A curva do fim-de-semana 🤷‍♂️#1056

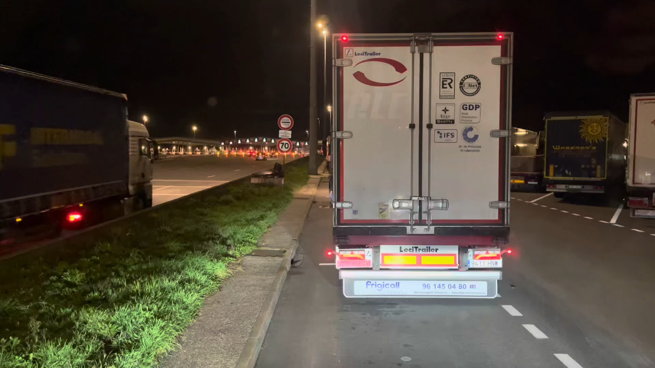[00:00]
Ora bom dia meus amigos, sejam bem-vindos à vida de um camionista, o meu nome é D'Arpoo Ora bem, vamos começar já aqui com um grande problema Um grande problema, este caminhão aqui à frente, na cabeça tem uma Renault S1 Estão aí as matrículas, estou nem aí, estou nem aí, isto é denúncia mesmo e foda-se
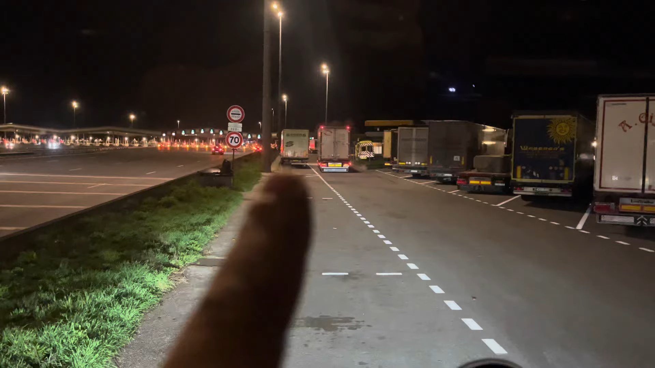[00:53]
ainda estava cheio de razão Que eu fui ali ao caixote do lixo para pôr o saco do lixo Que por acaso está avariado, aqui é uma merda, não dá para pôr o lixo aqui assim E aí o gajo, o gajo vai embora E quando eu acordei o gajo estava aqui na traseira deste caminhão Que é da Rituânia ou que é isso, e estava a mexer no farolim aqui do lado direito Este velho, este velho estava a fazer isto Isto fica uma égua, caminhão espanhol, está aí a matrícula Uma Renault, ah é azul,
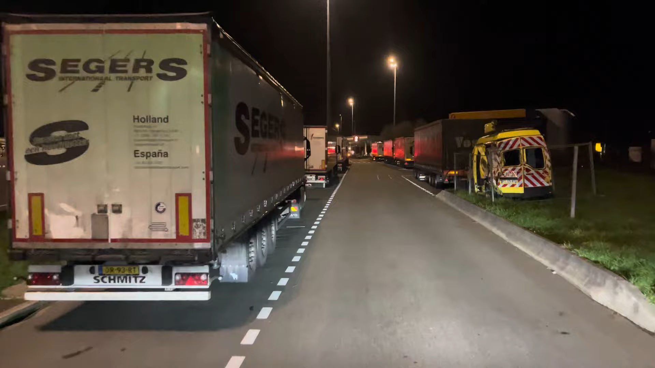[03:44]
Caminho espanhol Está aí as matricas Está aí as matricas Por isso muito cuidado Se pararem numa área de serviço E verem uma Renault AE Uma Renault AE azul Não tem nomes Não lembro se tinha nomes ou não Mas acho que não tem nomes mesmo E é onde há a puxar um figurífico Está aí a matricula É só me terem o vídeo para trás Está aí a matricula Olho aberto com esse indivíduo Olho muito aberto Olha que filho de uma égua
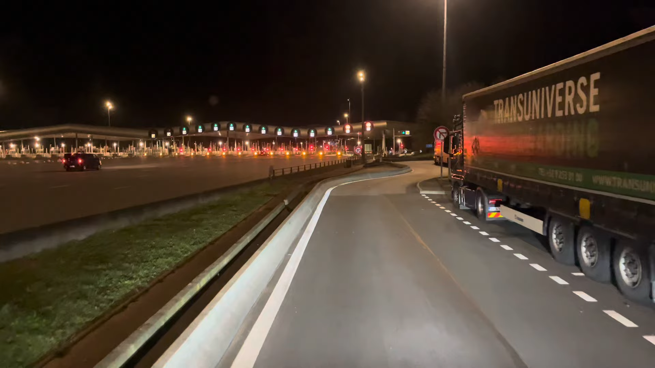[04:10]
Mas é um azul carinho Um azul carinho O gajo estava-se a preparar para roubar o farolim ao outro mano Olha que filho de uma Ah mãe do céu Isto é cada uma que a gente apanha aqui na estrada